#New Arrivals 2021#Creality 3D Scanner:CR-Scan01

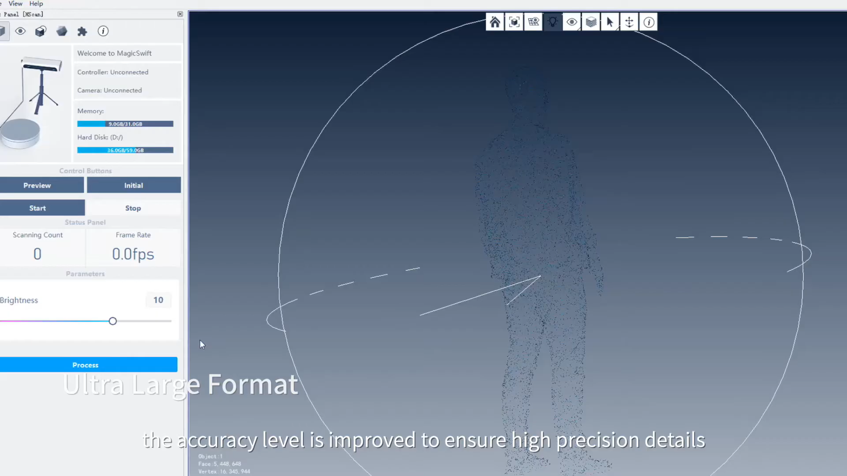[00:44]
the accuracy level is improved to ensure high-precision details.
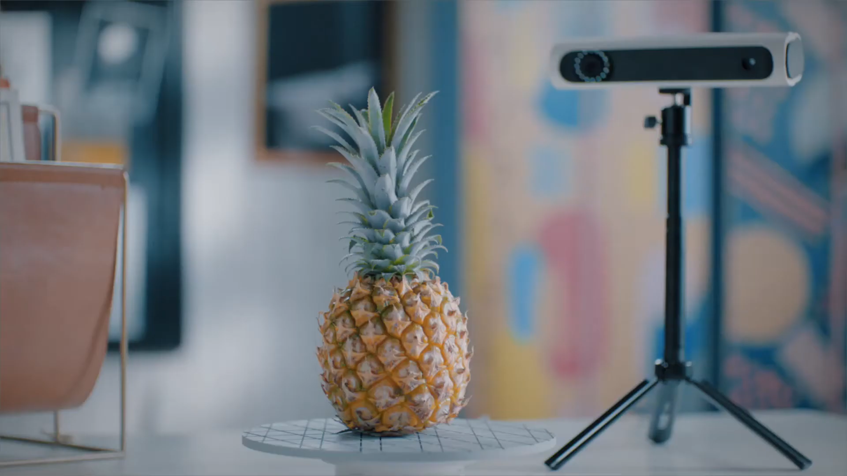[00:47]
24-bit high-fidelity color restoration.
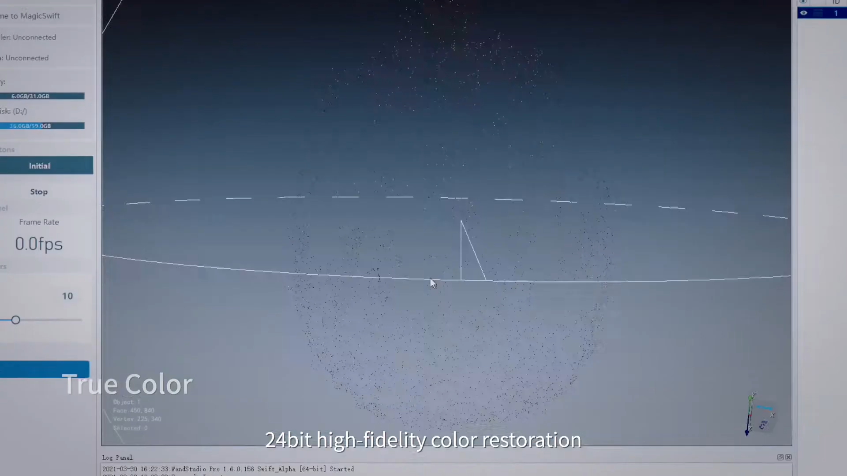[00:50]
Perfect support for color 3D printing.